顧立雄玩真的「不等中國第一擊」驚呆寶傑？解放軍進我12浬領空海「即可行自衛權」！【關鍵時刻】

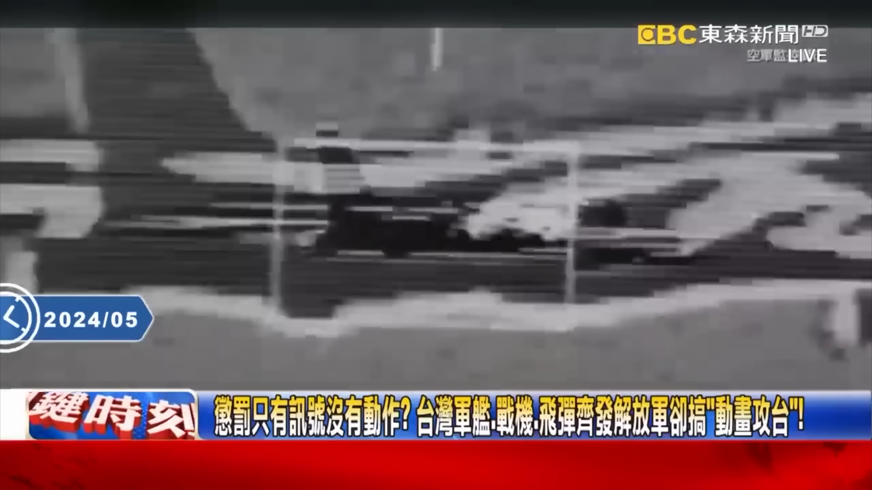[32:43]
鎖定了中國的轟6以及殲16也就是你在空中飛
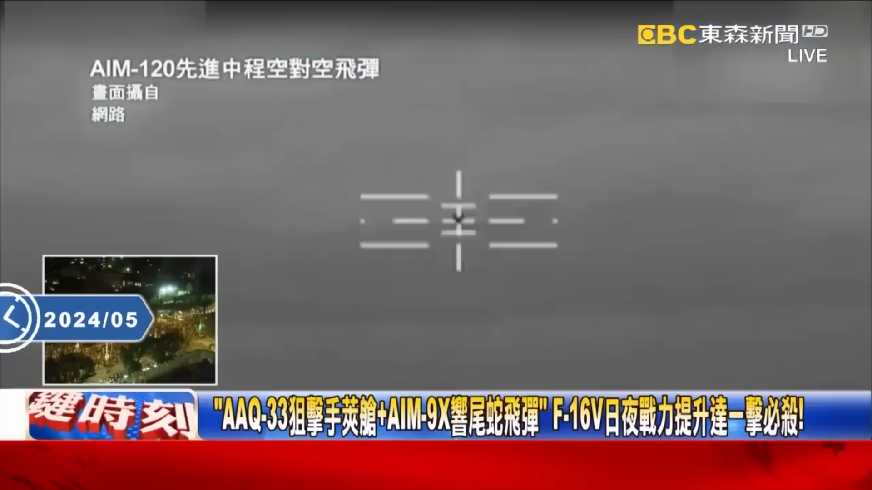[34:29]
把你擊落所以這一次我們公布了兩個畫面鎖定他們轟6轟6就是轟炸機還有鎖定你們殲16的這個畫面告訴你說我們台灣的空軍也
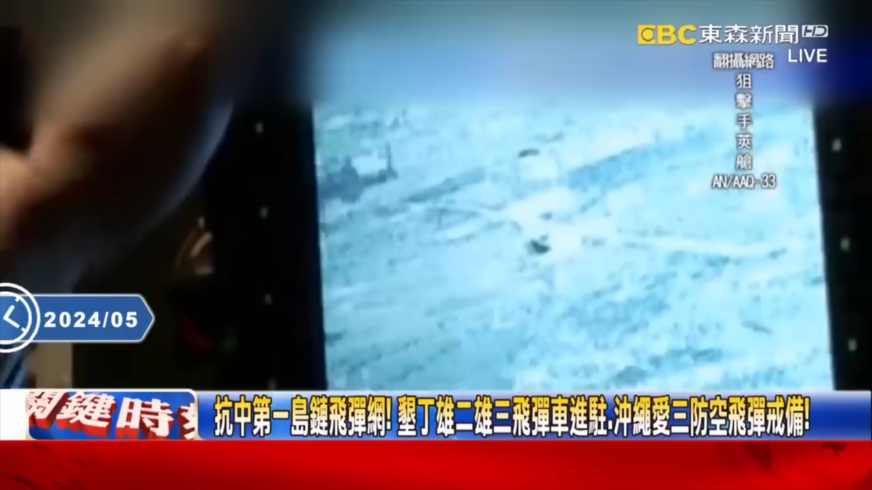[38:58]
給我們可以看得清楚說這是什麼飛機我們要不要把它擊落那根本就鎖定了吧對 已經鎖定而且中國軍方他們似乎是不清楚他們